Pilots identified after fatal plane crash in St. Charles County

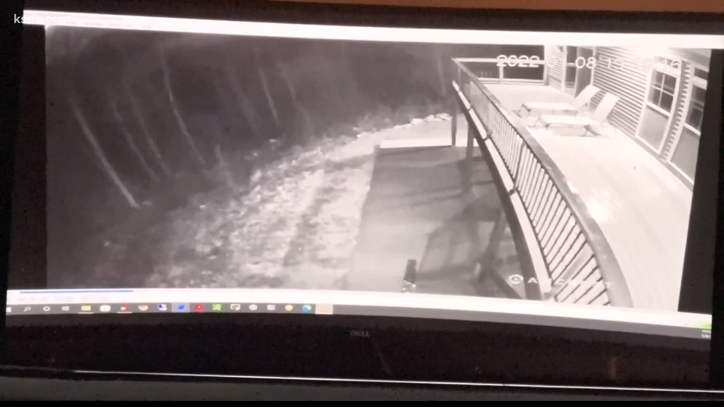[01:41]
We also have, fortunately, a doorbell video with audio from that was taken about a third of a mile to the north of the accident site,